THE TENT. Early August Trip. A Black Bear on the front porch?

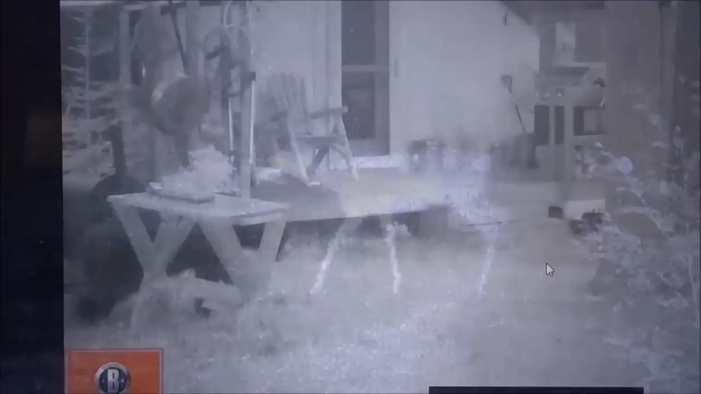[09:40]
None of those are as cool as the bear. You can see it right there going between the barbecue and my little fish cleaning table. And then, of course, up on the actual porch and walking away.